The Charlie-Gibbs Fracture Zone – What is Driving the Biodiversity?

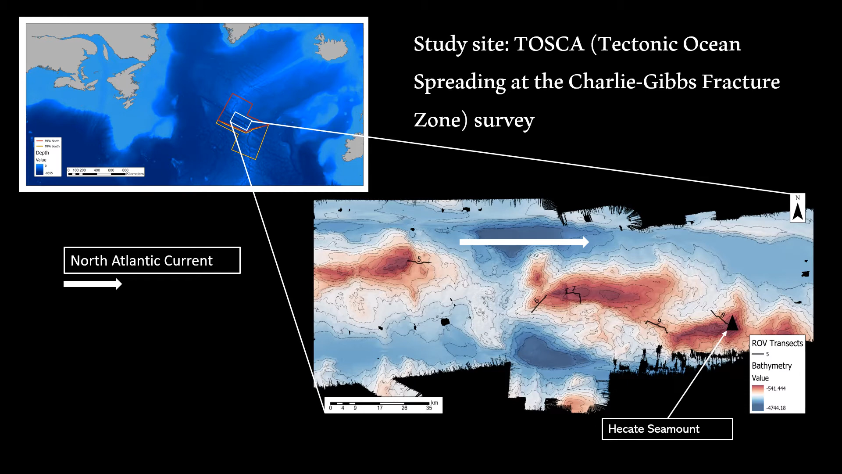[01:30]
The North Atlantic Current is a major influence from the west, crossing the Fracture Zone as it moves to the east. On the north side of the Charley Gist Fracture Zone, the subpolar front creates especially rich surface borders in this region, which are known to support charismatic megafauna such as cetaceans and seabirds and could create highly biodiverse benthic communities as a result.